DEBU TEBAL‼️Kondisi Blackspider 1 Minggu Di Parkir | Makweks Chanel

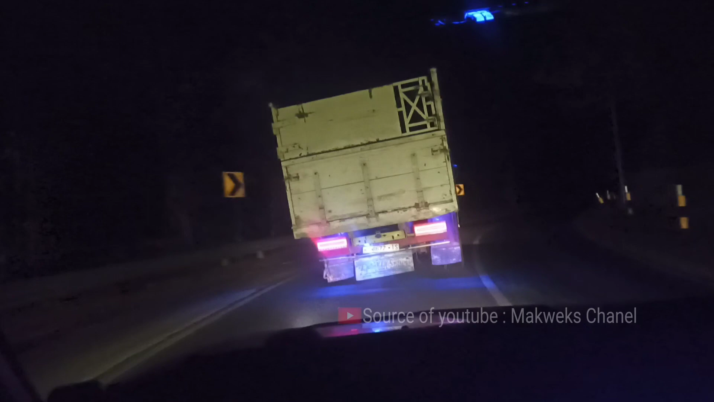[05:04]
Kurang lebih pukul 7 malam kami berangkat pulang
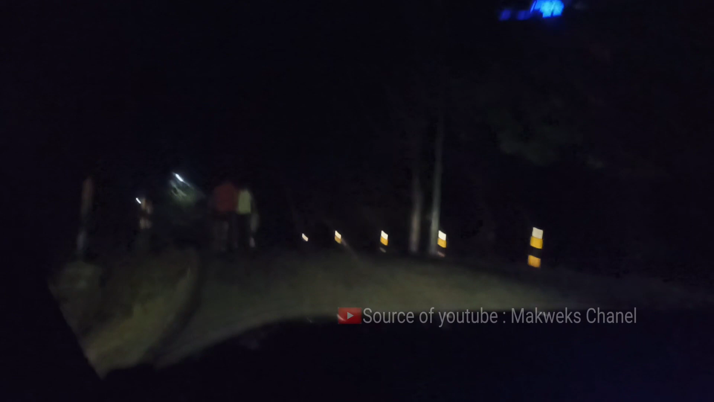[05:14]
Malam ini perjalanan begitu sunyi Melewati
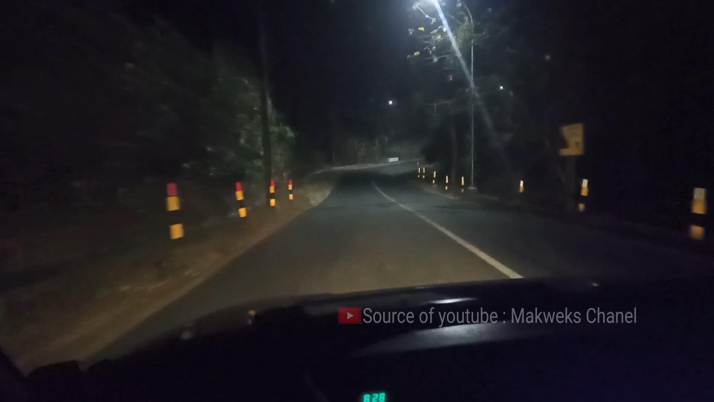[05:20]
Hutan-hutan Dari arah Tuban menuju Bojonegoro
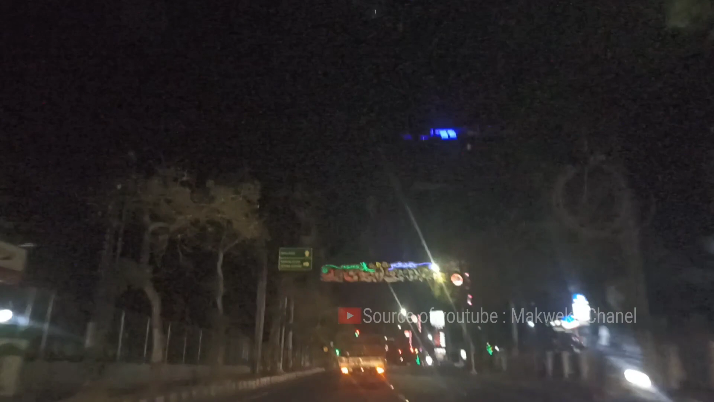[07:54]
Pada pukul 12.30 dini hari Kami pun sampai di kota kelahiran Yaitu Belitar